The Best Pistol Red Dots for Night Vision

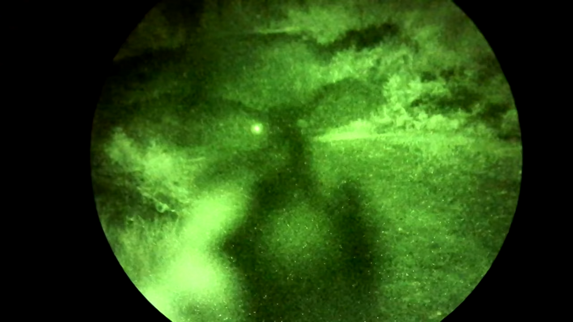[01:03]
Second thing to keep in mind is that a good passive aiming optic for a rifle needs good light transmission and dim brightness settings, but pistols are held at arm's length.
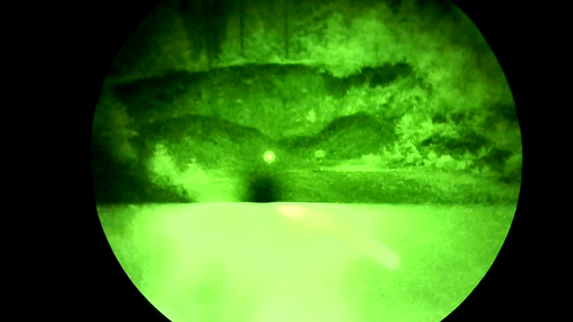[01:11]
Even optics with good light transmission aren't easy to see through when they're that far away from your face.
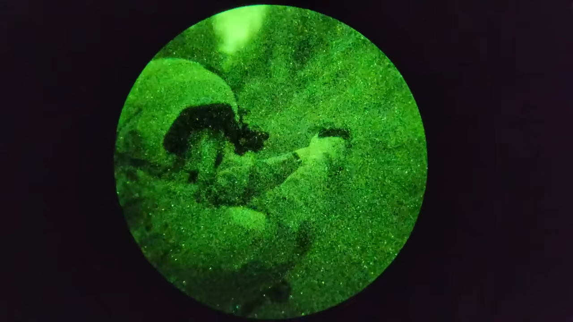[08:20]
and hard to use, especially with gloves on when you're using night vision.
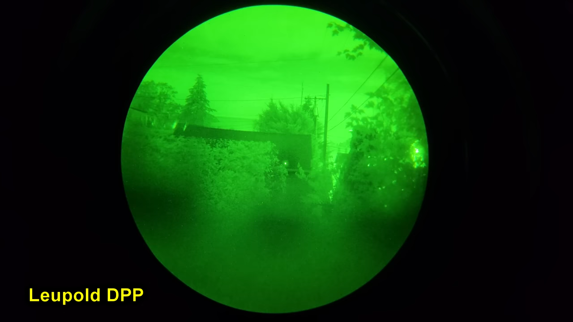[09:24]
The E-Flex has very slightly dimmer night vision settings than the RX-S250, and possibly slightly brighter, clearer glass under night vision.
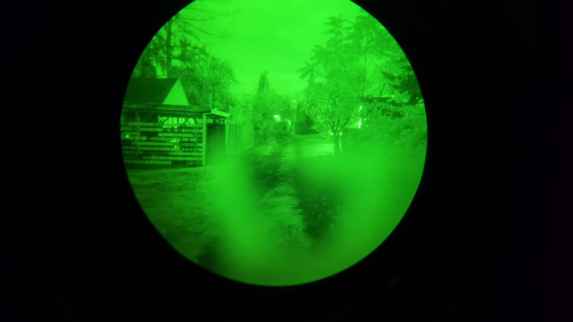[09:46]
I don't think these have the same raw performance as the Delta Point Pro NV, but they're cheaper and generally more ergonomic to use, so if you're stuck with the Delta Point Pro footprint, this is a pretty good option.
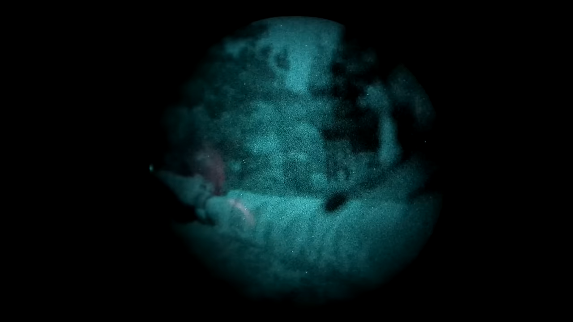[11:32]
Tritium night sights bloom very badly under night vision,
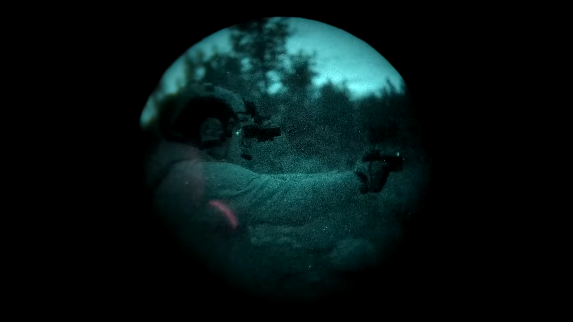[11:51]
because your front night sight is probably going to bloom so badly that it blows out the entire image of your pistol dot.
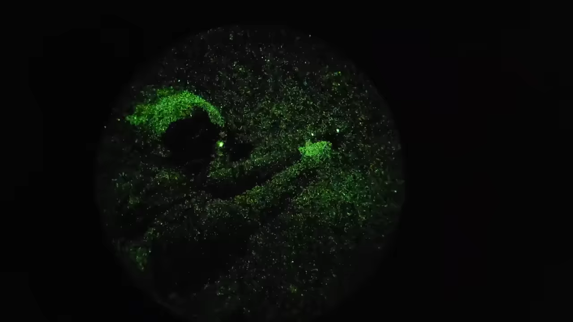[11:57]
There is a persistent rumor that you can shoot passively using tritium night sights. This is essentially untrue.